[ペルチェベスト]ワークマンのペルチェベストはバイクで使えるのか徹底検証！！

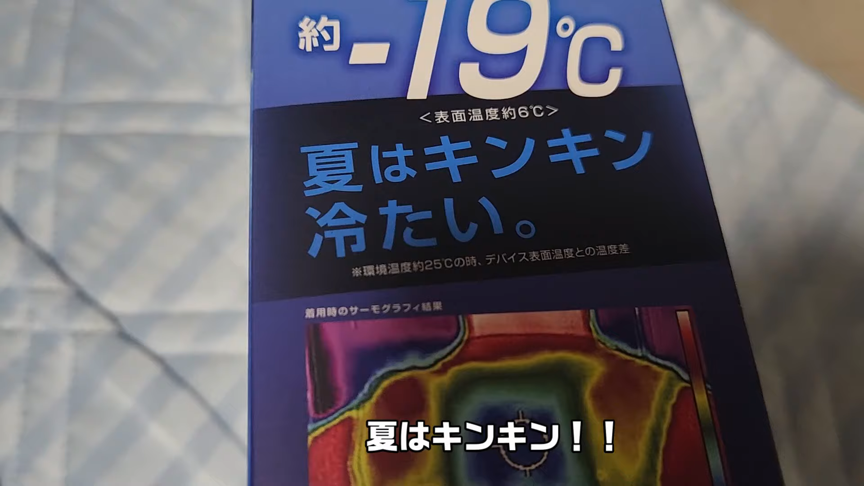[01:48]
最大約-19度夏は金金熱最速約1秒強時のスピード冷却ニコソリ反撃場でも1秒じゃないもんすごいじゃあちょっとね中を開けていきましょう